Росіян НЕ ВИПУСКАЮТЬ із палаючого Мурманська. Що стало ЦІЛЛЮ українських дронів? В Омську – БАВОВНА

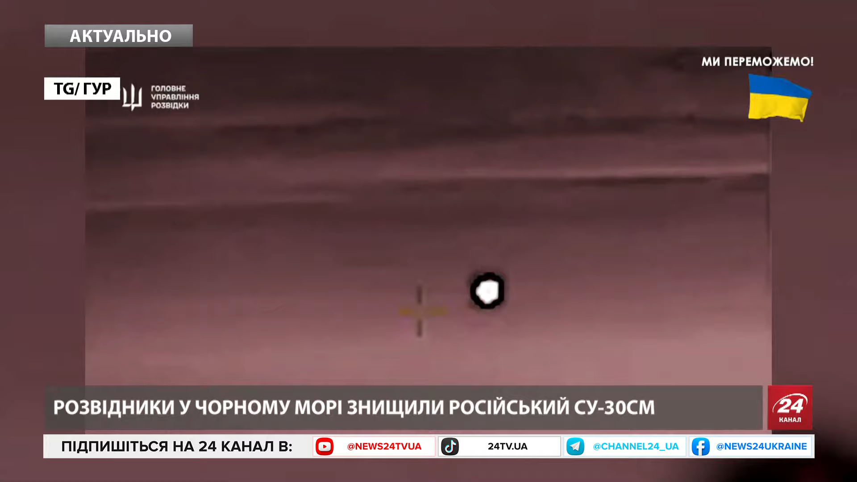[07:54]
І це тим величезним бревном, просто треба, який заходиться на плечі, треба ще й вицілити літак, щоб головка самонаведені ракети топлова його захопила. І здійснити пуск.